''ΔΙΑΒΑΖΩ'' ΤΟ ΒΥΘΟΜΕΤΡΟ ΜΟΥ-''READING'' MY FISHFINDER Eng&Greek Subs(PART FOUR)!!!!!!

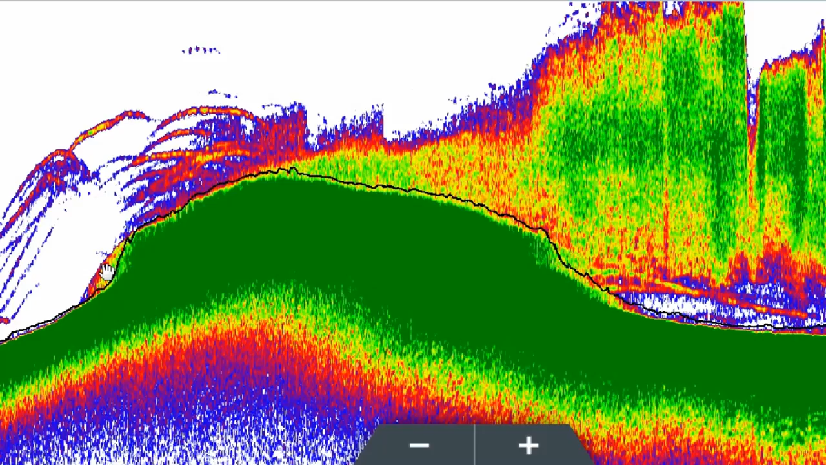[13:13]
Όχι, δεν είναι το μονόπετρο, είναι αντανάκλαση, επειδή το βυθόμετρο μας δεν μπορεί να μας δείξει τρισδιάστατα τι γίνεται κάτω, μας το δείχνει σε δύο διαστάσεις. Οπότε η γραμμή βυθού μας βοηθάει ότι αν ρίξω εδώ ένα βαρύδι, δεν θα πατώσει σε αυτή την περιοχή. Το βλέπετε? Δεν θα πατώσει εδώ, θα προχωρήσει ακόμα λίγα μέτρα μέχρι να φτάσει εδώ. Οπότε είμαι προετοιμασμένος εδώ, είναι τυφλό σημείο.
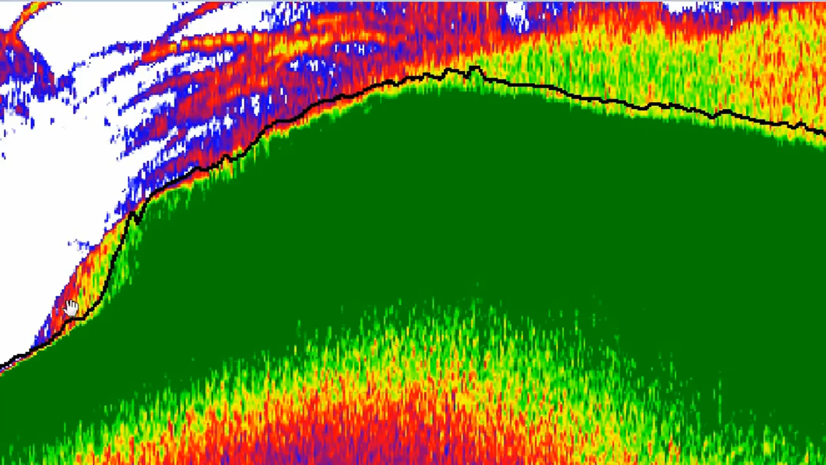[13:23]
Εδώ μέσα μπορεί να έχει ψάρια, μπορεί να έχει κάποιο μαύρο. Είμαι προετοιμασμένος. Αυτό μας βοηθάει η γραμμή βυθού που θα δούμε παρακάτω. Οπότε βλέπετε εδώ τα ψάρια, το βυθό, βλέπετε πώς μεγαλώνει το πράσινο. Δεν είναι επιστήμη το να κοιτάς ένα βυθόμετρο. Το βλέπουμε μαζί πώς είναι. Λεπτός βυθός, πιο λεπτός, βλέπετε πως ξεκινάει. Εδώ το μονόπετρο πως είναι το πράσινο, το βλέπετε.
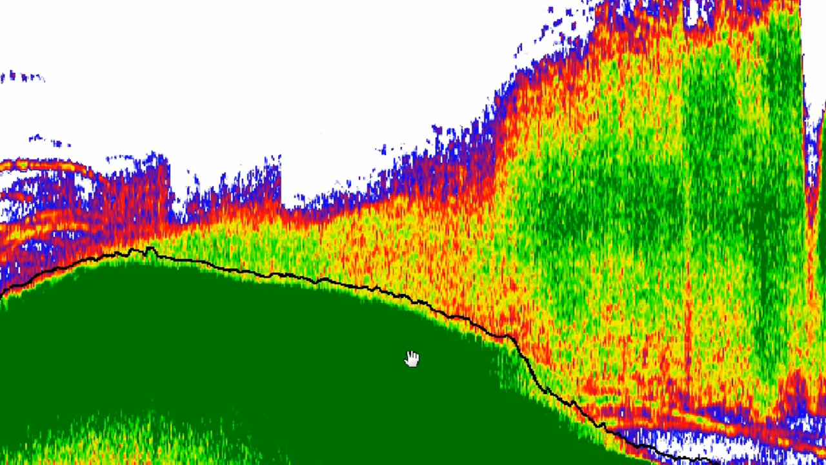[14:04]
Και πάντα είπαμε, τονίζουμε, ποτέ δεν είμαστε ζουμαρισμένοι και προσπαθούμε να δούμε τι είναι, άμμος, λάσπη, πέτρα, βράχος, τι είναι. Όχι, το ξεζουμάρουμε, κοιτάμε όσο γίνεται από πιο μακριά και κοιτάμε εδώ το πάνω στρώμα. Αυτά είχα να πω σε γενικές γραμμές για το πώς ξεχωρίζουμε άμμο, λάσπη, πέτρα και τραγάνα. Την τραγάνα την εντοπίζουμε, να σας το ξαναπώ, με τα κοκκινάκια. Βλέπετε? Όπου έχει κοκκινάκι, π.χ. πάμε σε λάσπη που είναι λεπτός βυθός, λεπτό στρώμα και δούμε κοκκινάκι, πάει να πει εκεί είναι τραγάνα, έχει κάτι.
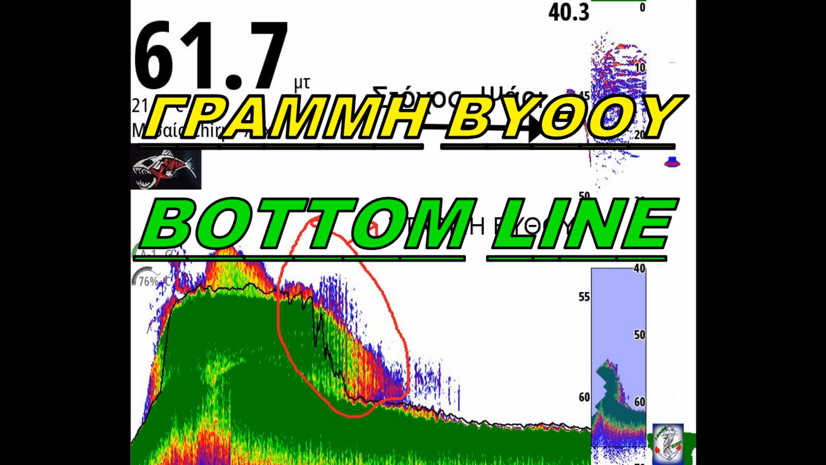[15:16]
Η γραμμή βυθού που μας βοηθάει. Καλά, εδώ έγραψα στάθμη βυθού, εντάξει, λάθος. Γραμμή. Λοιπόν, όπως σας είπα και πριν, εδώ είναι ένα μονόπετρο. Και να, κοιτάξτε αυτό που είπαμε για το βυθό. Εδώ αυτό το κομμάτι βλέπετε που κάνει χρωματάκια. Ενώ εδώ δεν έχει τόσα πολλά, ούτε εδώ. Εδώ έχει. Εδώ λοιπόν έχει ζωούλα. Εδώ έχει μια πλακούλα, έχει ένα βραχάκι, κάτι έχει ένα βράχο, κάτι το οποίο έχει ζωούλα.
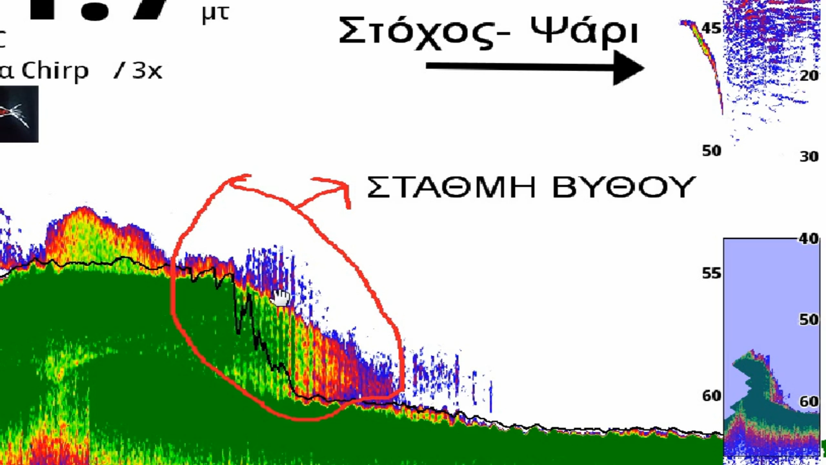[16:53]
Μου δείχνει από πάνω πώς φαίνονται τα πράγματα σε δύο διαστάσεις. Οπότε δεν μπορεί να μου δείξει το βάθος. Η γραμμή βυθού όμως μου το δείχνει. Να το. Εντάξει, παιδιά. Βλέπετε που βοηθάει. Τώρα βέβαια, πλέον, δεν την έχω ανάγκη. Και επίσης, στη γραμμή βυθού εδώ, δεν είναι 100% πλήρης. Να ζουμάρω να δείτε.
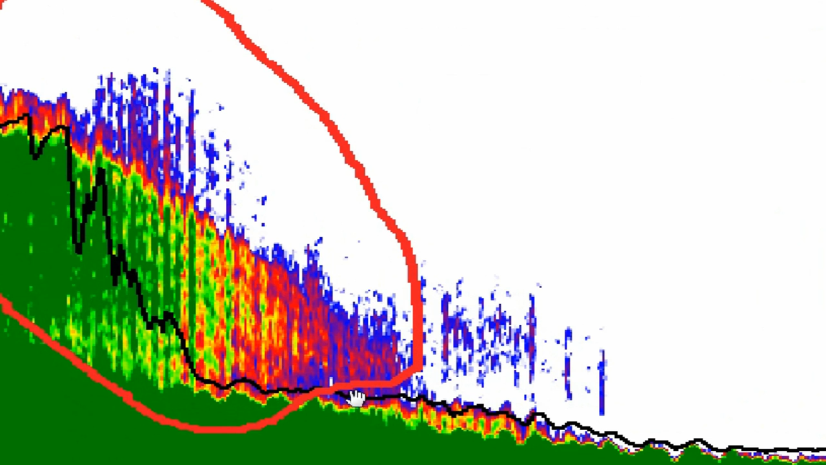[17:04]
Βλέπετε, δεν ακουμπάει πάνω στη γραμμή. Χάνει λίγο. Εντάξει. Μηχανήματα είναι, παιδιά. Δηλαδή, εδώ που να με βοηθήσει, εκεί που πρέπει να με βοηθήσει η γραμμή βυθού, με βοηθάει.
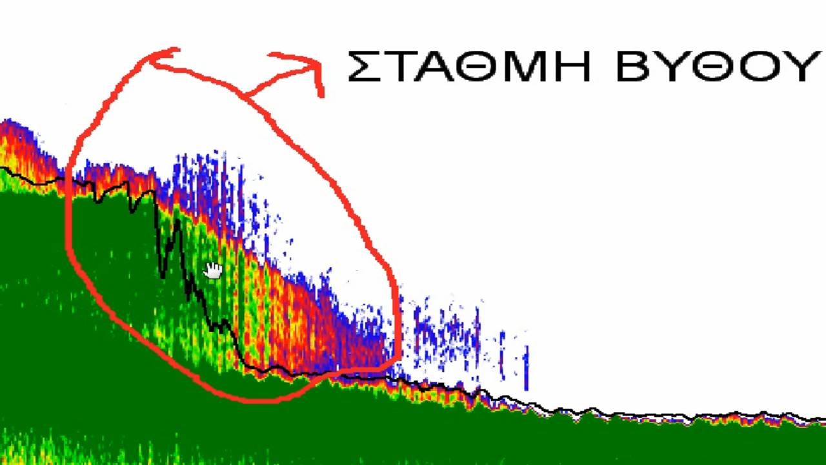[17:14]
Με βοήθησε στο παρελθόν. Πλέον δεν την έχω ανάγκη, την έχω απενεργοποιήσει. Οπότε αυτή είναι η δουλειά της.
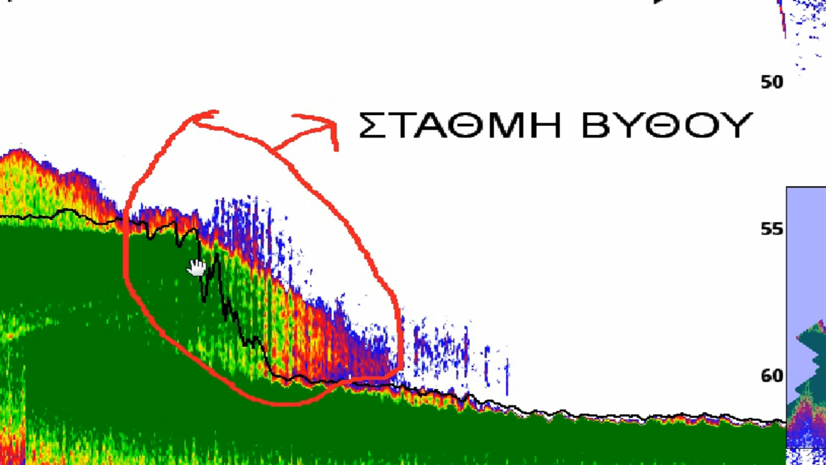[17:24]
Δεν μπορώ να πω ότι δεν σας τη συστήνω ή τη συστήνω. Η δουλειά της είναι αυτή. Να ξεχωρίσει το βυθό από το υπόλοιπο μέρος του νερού, από τη θάλασσα. Οπότε η δουλειά της είναι αυτή εδώ. Δηλαδή πιο πολύ βοηθάει σε γκρεμούς, σε τέτοια που ίσως το μάτι μας μπερδέψει. Γιατί την ώρα που ψαρεύουμε δεν μπορούμε να το καταλάβουμε. Μέσα σε λίγα δευτερόλεπτα πρέπει να κάνουμε πάρα πολλά πράγματα.
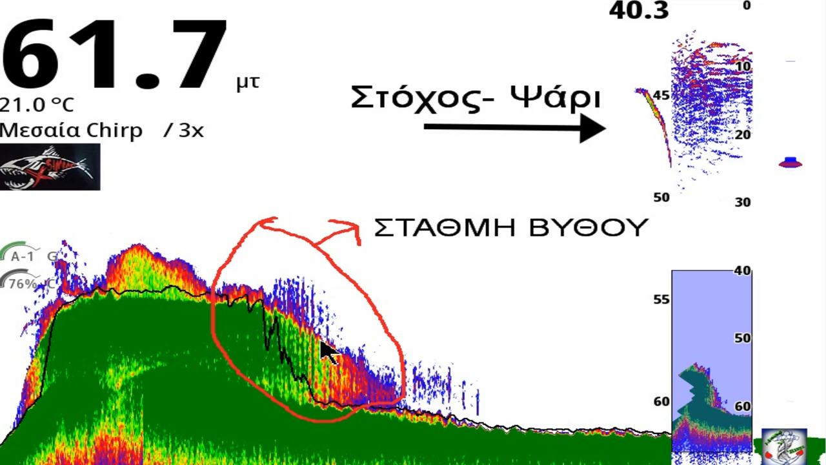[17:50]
On screen: water 21.0°C
Το ίδιο και εδώ, αυτό που σας είπα. Βλέπετε, εδώ θα νόμιζα στην αρχή ότι υπάρχει το κομμάτι ο βράχος που συνεχίζει, αλλά τελικά η γραμμή βυθού μου δείχνει, οπ, Κώστα, εδώ έχει τυφλό σημείο, εδώ έχει γκρεμό. Εντάξει, ενώ εδώ με προετοιμάζει και μου λέει, κοίταξε να δεις ότι εδώ δεν έχει κάτι, είναι ο βράχος και τέλος, ενώ από εδώ κάτι γίνεται.
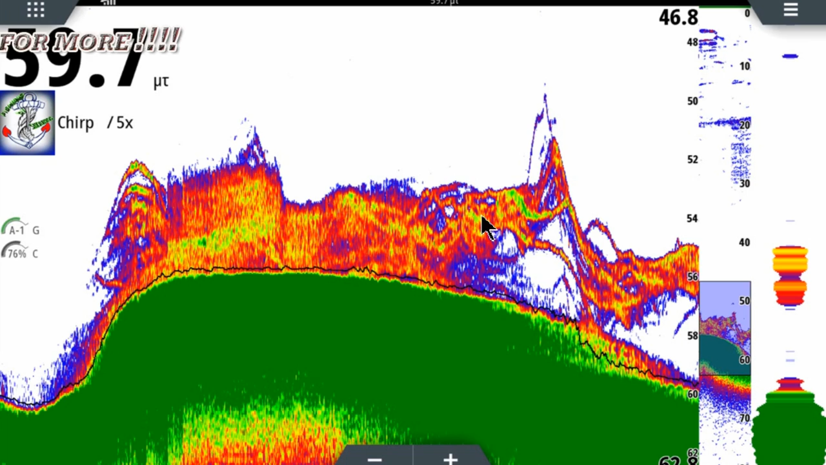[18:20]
Και δεν είναι και τυχαίο που τα ψάρια, άμα παρατηρήσετε, πηγαίνουν προς τα εδώ. Δηλαδή η πορεία τους είναι από αριστερά προς δεξιά, δεν είναι τίποτα τυχαίο στη φύση, να ξέρετε.
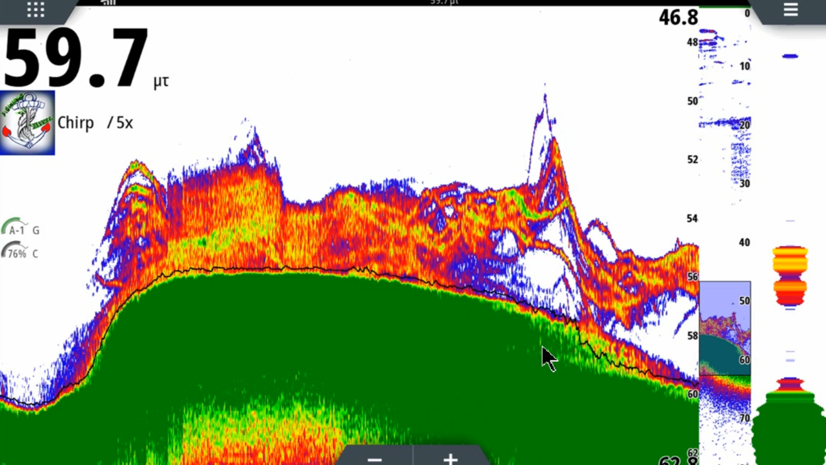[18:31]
Λοιπόν, αυτά για την γραμμή βυθού. Πάμε στο εκτόπισμα νερού που κάνουν τα ψάρια.